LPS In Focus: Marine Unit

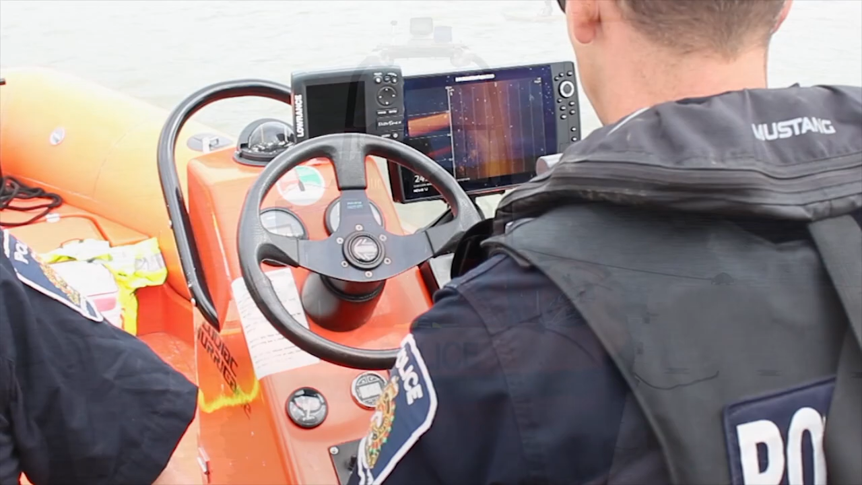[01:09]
The Marine Unit has both a Zodiac Hurricane equipped with sensitive sonar for underwater searching and an Argo that can be used year-round.